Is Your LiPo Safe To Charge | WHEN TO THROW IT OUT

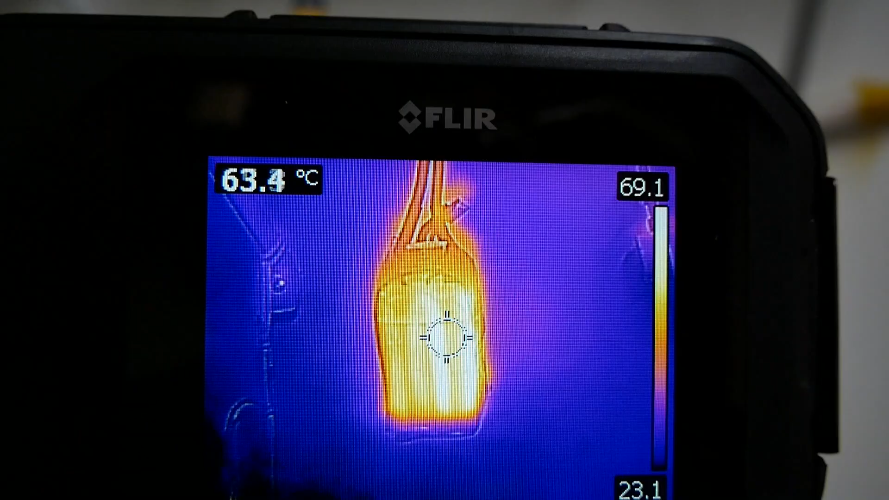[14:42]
On screen: spot 63.4°C
of Drew's pack as it's being discharged and notice that
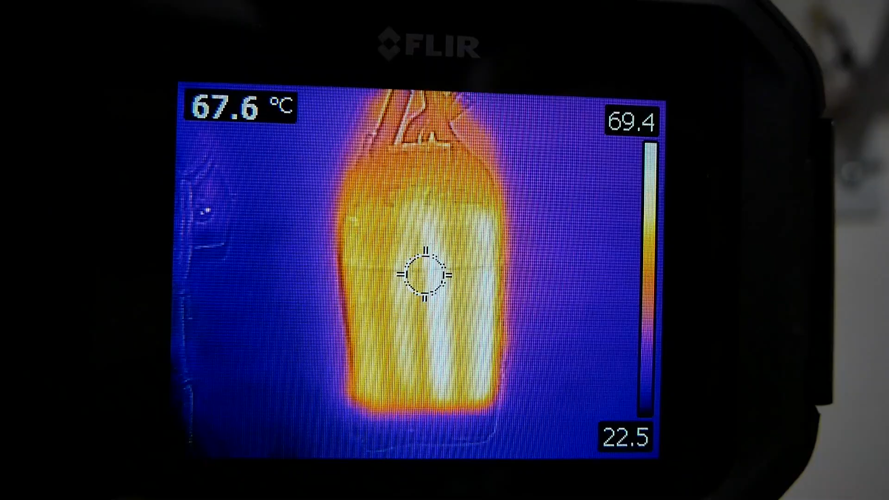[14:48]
On screen: spot 67.6°C
those right hand two cells are way way hotter than the that the others that's probably cell number four getting super hot as it discharges
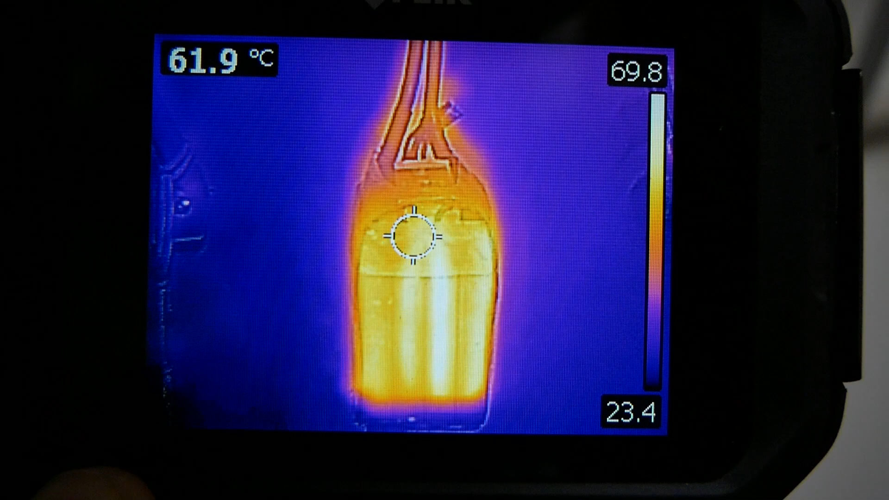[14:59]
On screen: spot 61.9°C
and somewhere out there Drew is going no why are you killing my battery it would have been fine